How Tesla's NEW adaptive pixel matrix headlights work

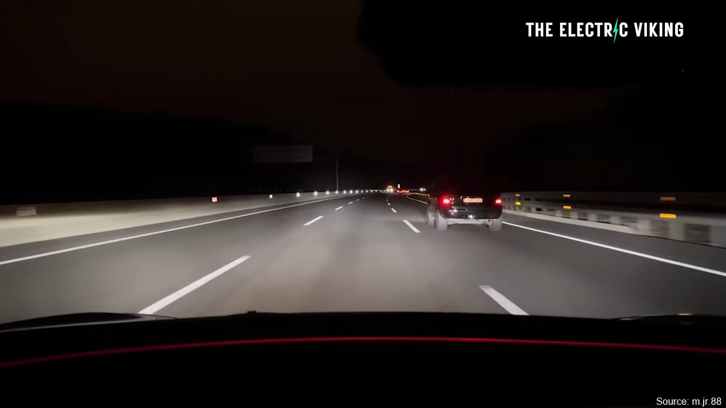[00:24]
Tesla revealed their new and updated adaptive headlights on the Model 3 Highland and they work actually really, really well. Earlier this month, Tesla rolled out adaptive headlights on the